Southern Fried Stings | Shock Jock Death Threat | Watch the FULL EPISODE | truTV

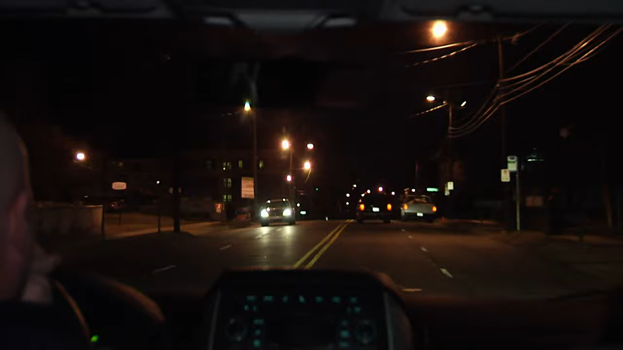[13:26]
This is kind of creepy, that's for sure. I think that even the cops are afraid sometimes to come out here. There are a few girls that have been known to hang around, I think up here on the right.
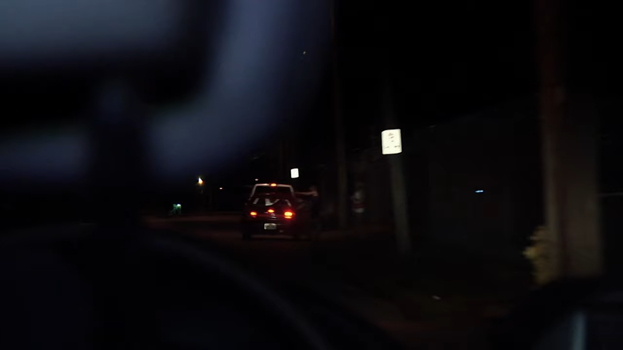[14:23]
Okay, now, just be up here right on the right. Okay. Okay, yeah, I see a bunch of girls up there Do you now. Recognize any of them? Slow down a little bit and see that first girl.